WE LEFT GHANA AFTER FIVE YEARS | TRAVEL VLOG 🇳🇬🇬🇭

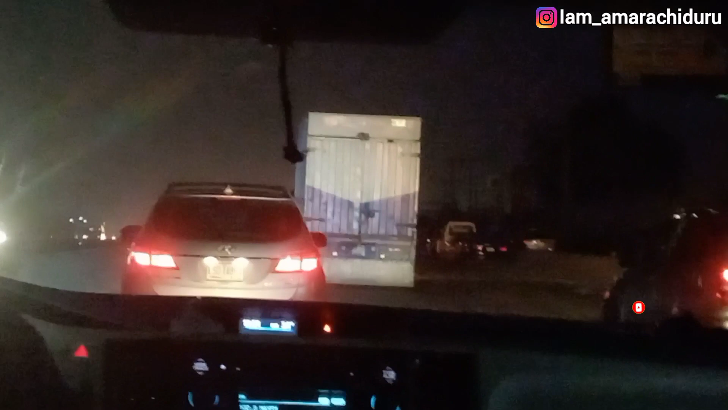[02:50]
It depends, or even less than. Look, okay, some it can take less 8 hours, but we actually delayed because of so many checkpoints on the road.
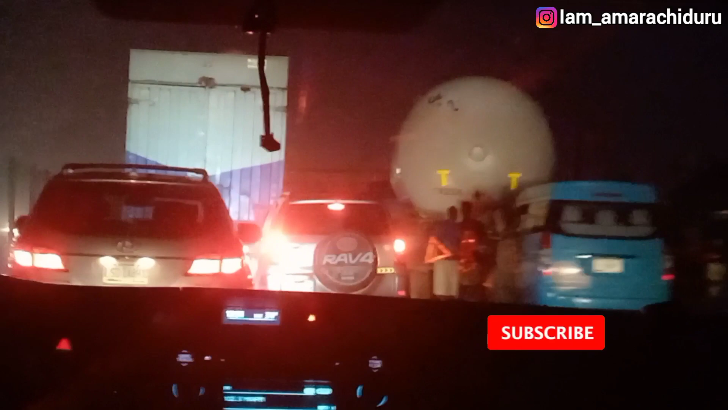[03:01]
Like, there were so many checkpoints. Okay, you know, the insecurity in Nigeria and everything, so the police checkpoints we are just too many. Like, oh my god, it's like every, it's not even up to five minutes. Okay, counting from Lagos to our destination,
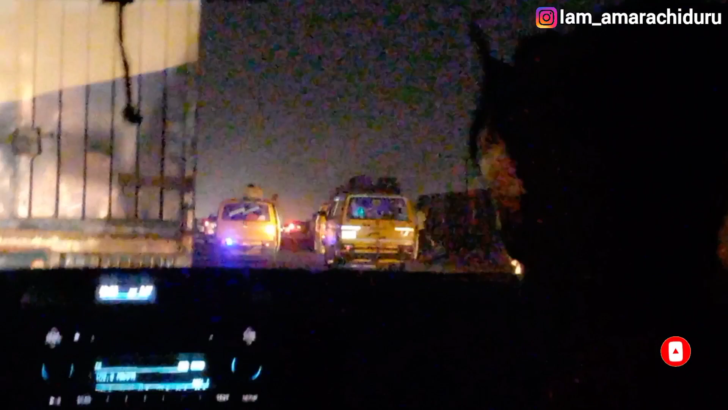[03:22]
we passed like more than, if I'm not lying, we passed like more than 20 something checkpoints.
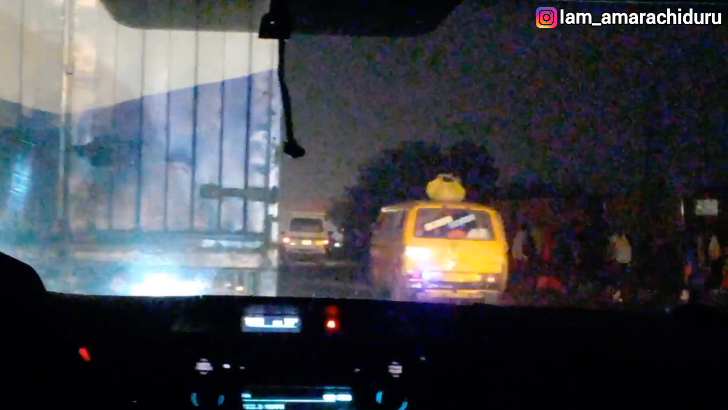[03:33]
And if you're not too lucky, they will stop you, they will check you. We're just lucky because we didn't use a public transportation, right? We didn't use a public transport. So yeah, even at that, because we are using somehow a private car, it was like we are suspects.
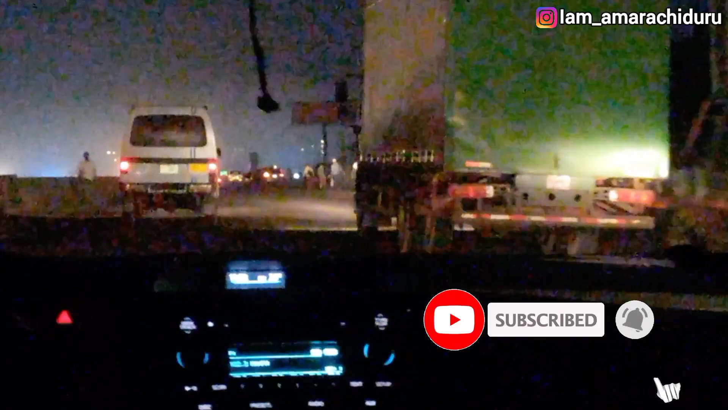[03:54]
Because I think private cars tend to be stopped more than public vehicles. I don't know, but yeah, we passed a lot of checkpoints. Although to some places when we passed, they would just see a baby and they would ask us to go.